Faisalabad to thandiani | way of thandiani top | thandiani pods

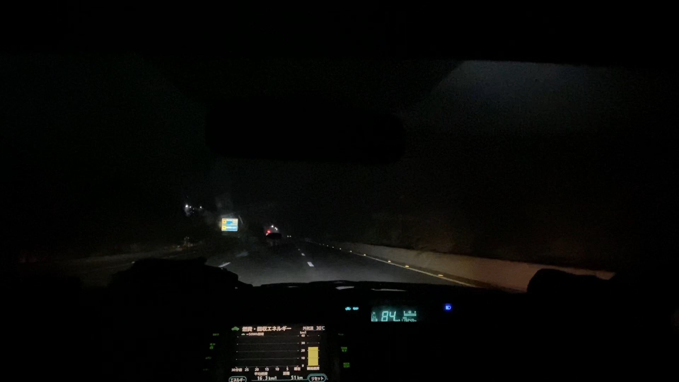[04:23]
रात के तीन बजे का टाइम और सुन्सान रस्ता है हमारी गाड़ी के लावा यह कोई गाड़ी नहीं है तो हम तो बड़ इस टाइम डड़र के जा रहे हैं एक दफाँ अब मेन मोटर वे आ चुके है अब ख्यार है यह अभी हम भेरा पहुन चुके है